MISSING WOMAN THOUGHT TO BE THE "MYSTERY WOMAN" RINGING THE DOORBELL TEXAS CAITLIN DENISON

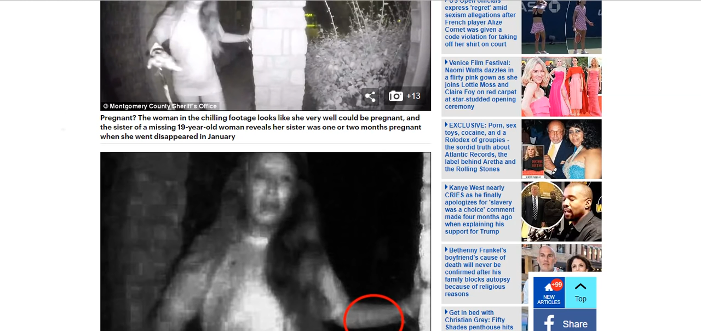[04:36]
I'll just go through the article and then we'll go back and we'll look at these pictures, okay?
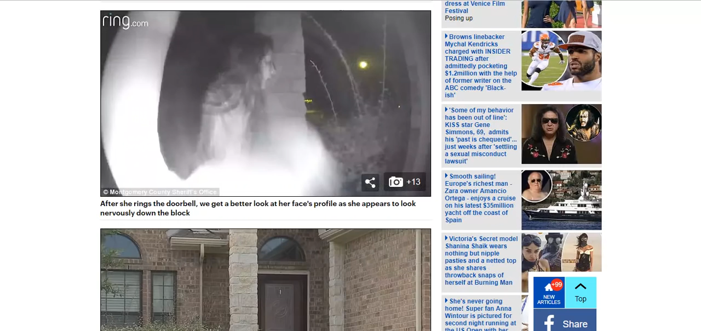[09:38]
And this is her, she's looking down the street right here.
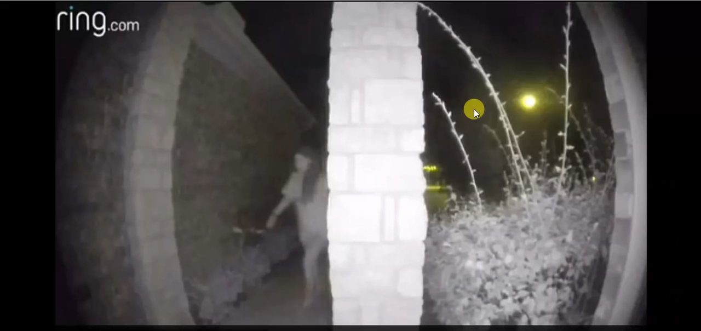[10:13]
Okay, so like this is her walking up. I really do believe, though, that this, I mean, it's a very high possibility that it could be this girl's sister. Okay, she does look a lot like her sister, and I'm going to show y'all some pictures.
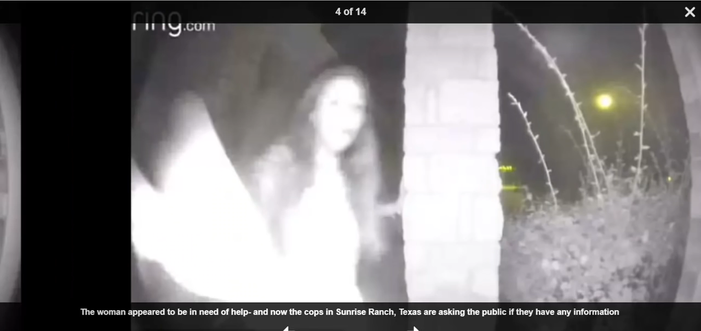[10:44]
And I did go on Facebook, and I found, you know, some other pictures of her.
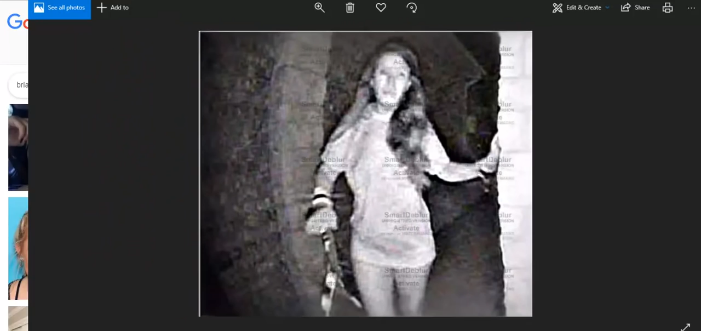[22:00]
Okay, so this is the lady at the doorbell. All right, it's not as grainy or as blurry. We can start to see a little more features. Okay, and see what I'm talking about with the hair?
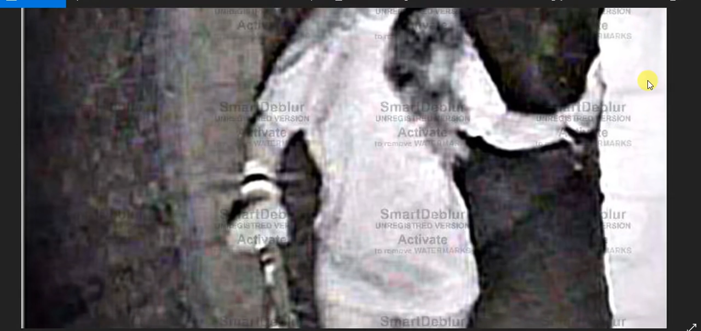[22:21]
And the restraints. Okay, you see this. I mean, there's no getting around that. She definitely has restraints. You can even see a piece right here that looks like it's hanging down that broke off of here. You know, when she broke them. Okay. Let's see. Okay. Let me go to this because I want to show you the arm.
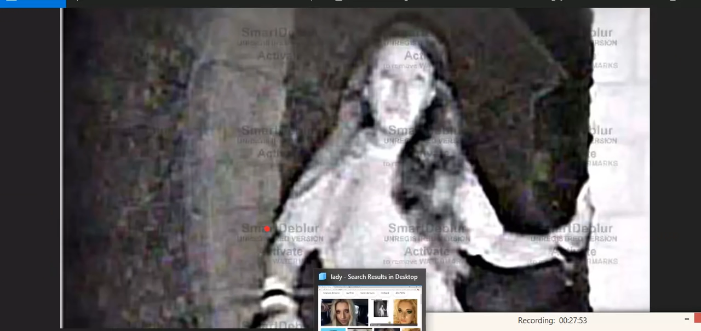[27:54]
What do y'all think? I don't know. I mean, I think there's a lot of similarities. I do, you know, I mean, of course, I mean, it's a high possibility that it is her. Okay. Like I did state earlier, you know, I mean, it's obvious that something is going on. Why would she be ringing multiple doors at 3 a.m.
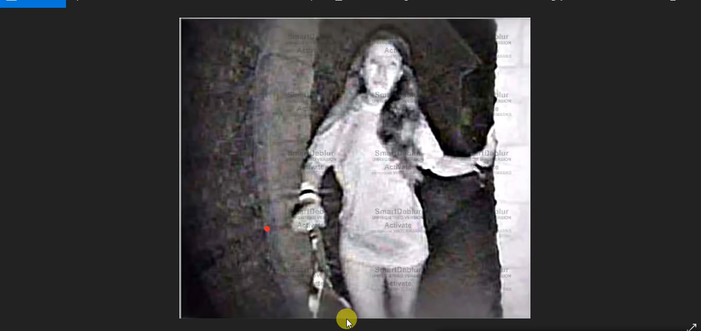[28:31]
you know, and no shoes, no pants, nothing. Okay. It's very well, obviously, you know, she's trying to get help.